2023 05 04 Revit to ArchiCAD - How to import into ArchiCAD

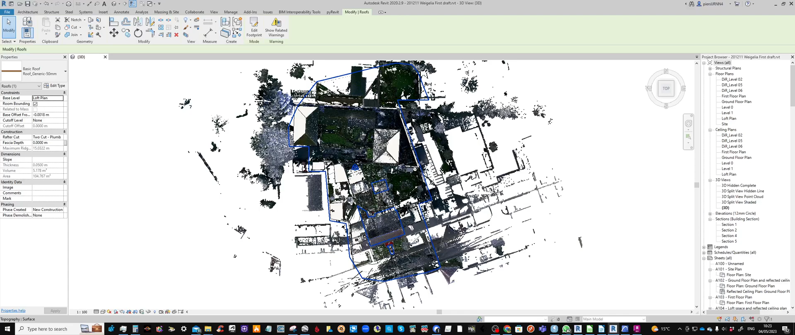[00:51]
and doing what they do within that area. So first of all here is Revit. In this case this is an old file, when I say an old file, 3 years old or so, 3D view from Revit
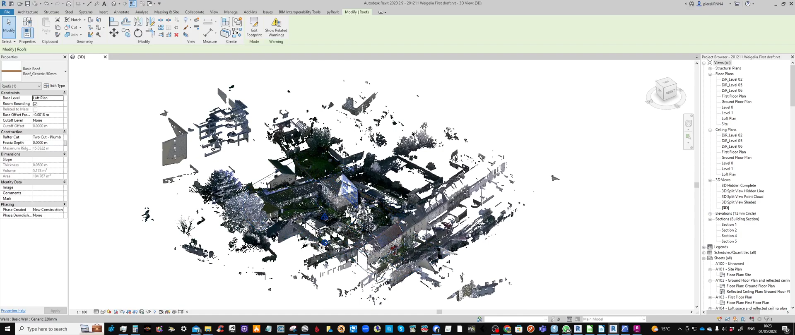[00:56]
with a point cloud in there all formatted for Revit and things like that.
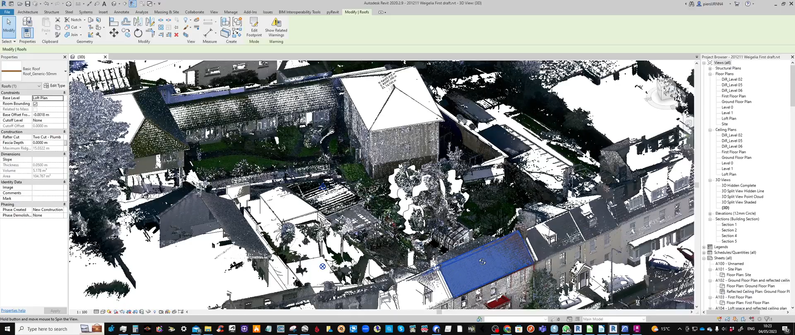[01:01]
It's very straightforward to generate something called an IFC, Industry Foundation Class, export, a bit like exporting to DWG, 3D model, this exports to IFC, just another file type. I also take the point cloud which is sitting in the background which
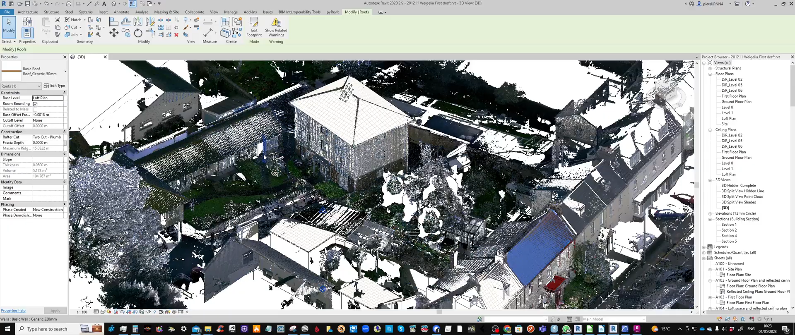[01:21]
is the RCP format required by Autodesk Products.
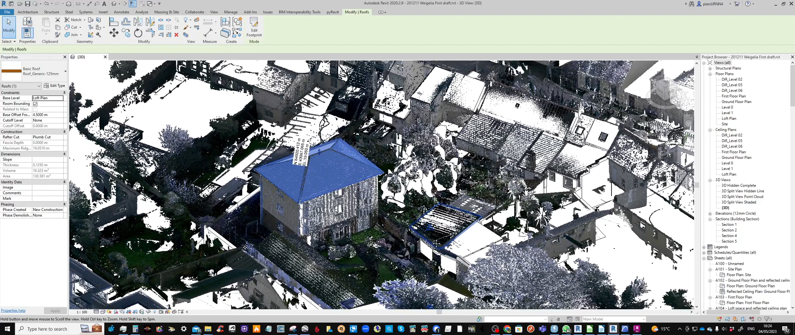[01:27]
So it can make the point cloud visible here and we change that to an E57 file format. Then we should have all the material that we need to import into Archicad.
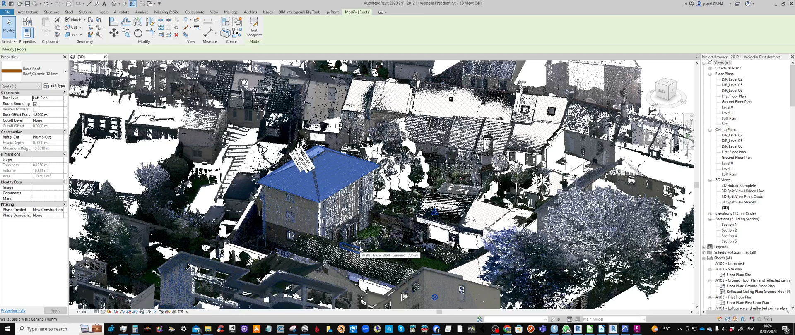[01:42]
So let me show you. So let's go to Archicad.
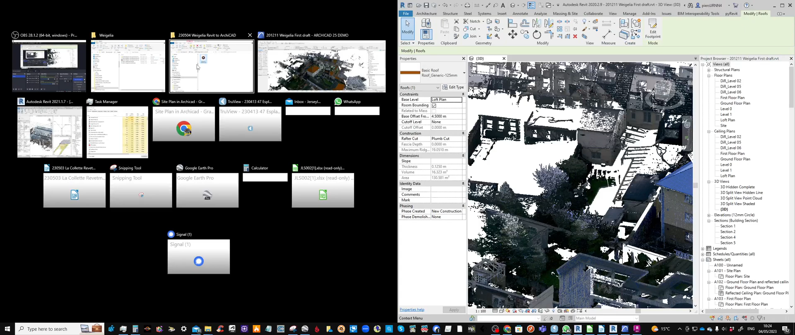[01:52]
So this is the Archicad model which I have managed to import.
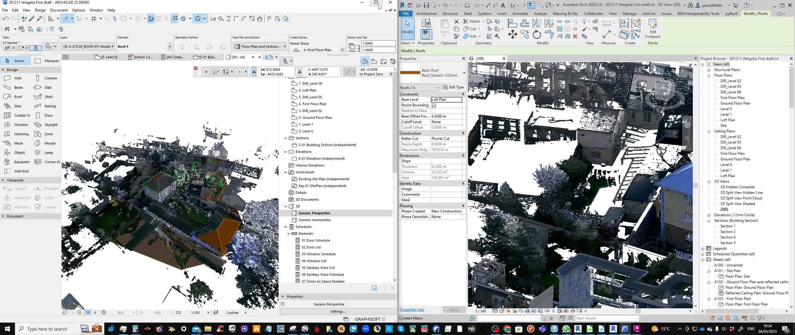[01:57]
I'm just going to increase the size of that and when I need to refer to this I'll just refer to the Revit model here.
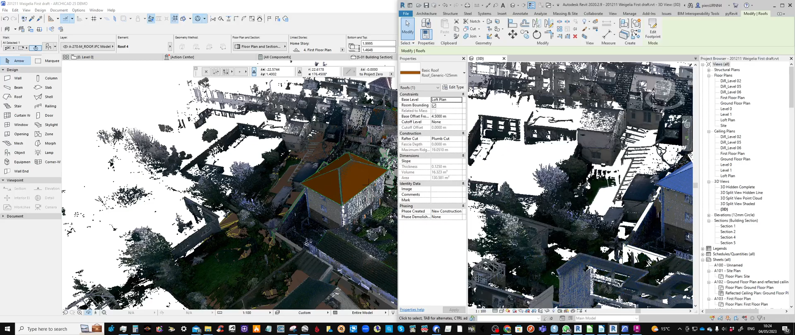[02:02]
You can see it's the same file here. It is geo-referenced as is the point cloud so what we're going to do is make sure it all comes in using the geo-referencing. So this is the Archicad 25 demo. I haven't got a license for Archicad but Archicad are very kind in the respect that I can use a free trial license and
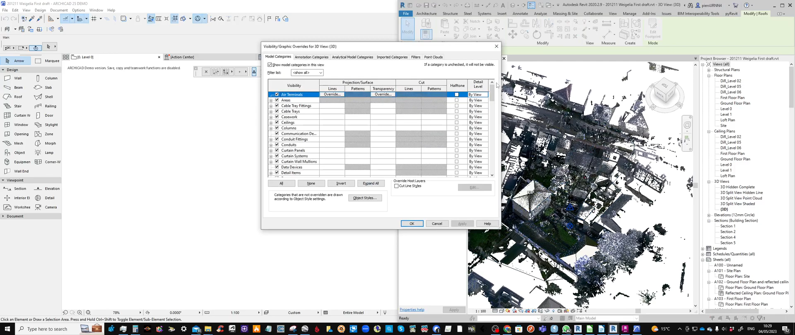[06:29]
What I'm going to do is turn off this point cloud here so you can see what I'm looking at.
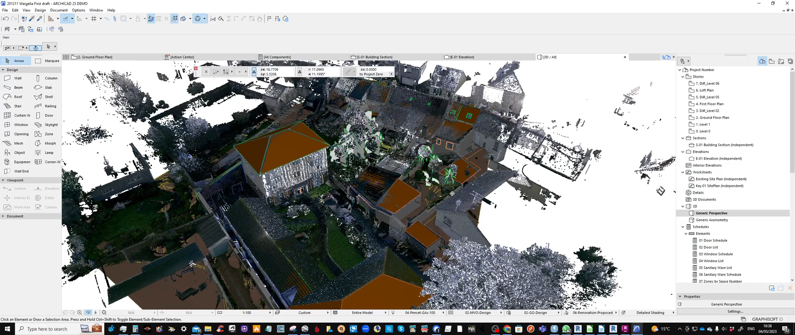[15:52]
I can move around here and the point cloud and the 3D model appear to be aligned. I did spot this. This is something I did a long time ago.
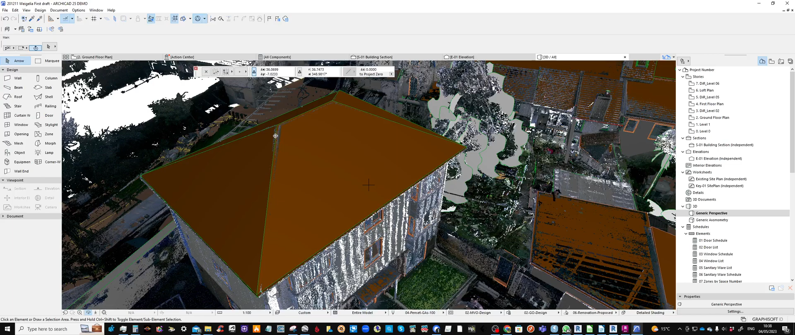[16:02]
And it is matched off against the ridge heights of the roof. But the rest of the roof point cloud is actually underneath this. So one could select it and then move it.